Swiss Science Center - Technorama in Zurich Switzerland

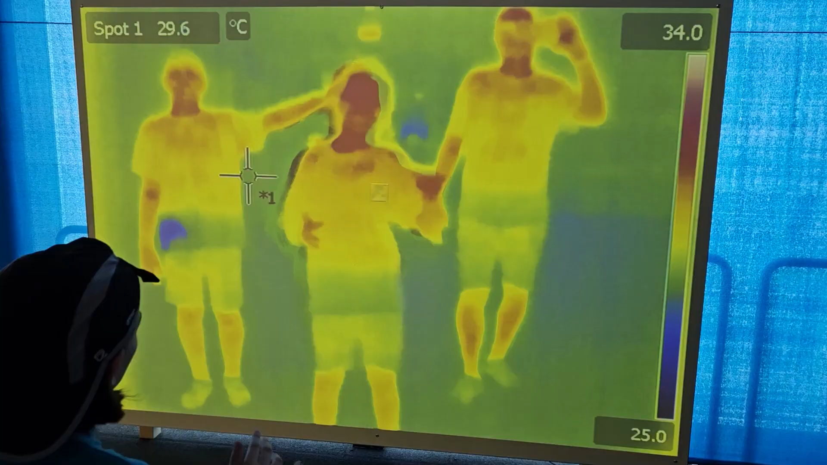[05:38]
On screen: spot 29.6°C
Why is your hip so cold there, Bryce?
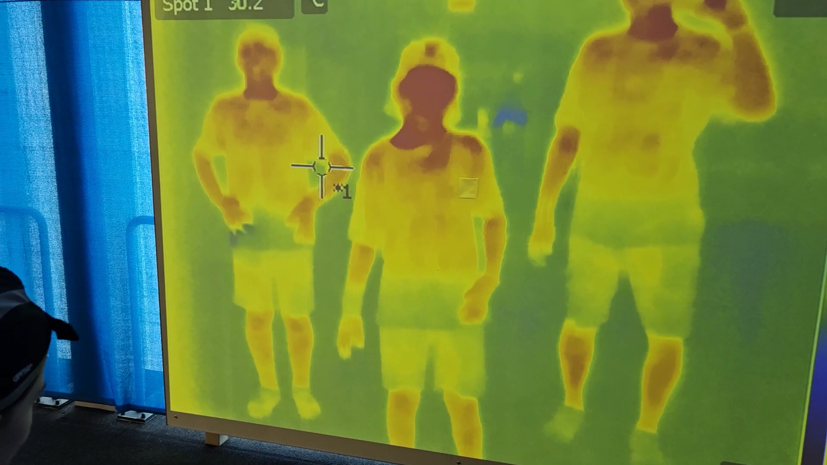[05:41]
Yeah, right there. Because I got water on it. Oh, you got water on your shirt? How did you pick that up?
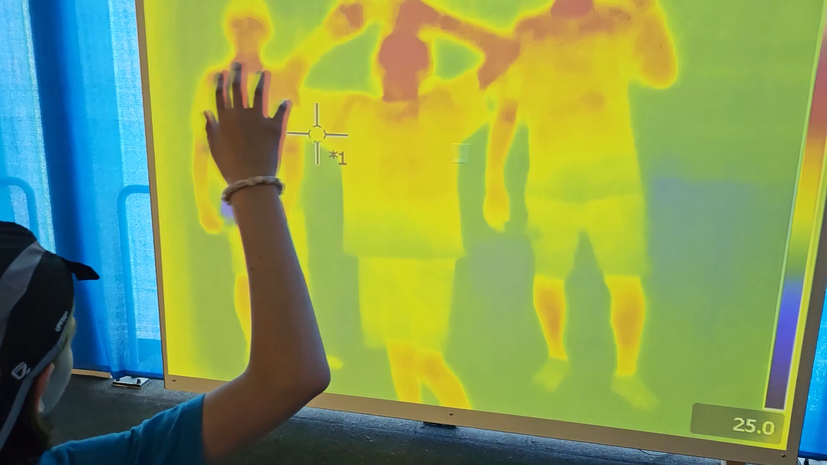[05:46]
He just sees that it's colder. Like, and subscribe, and I'll see you next time.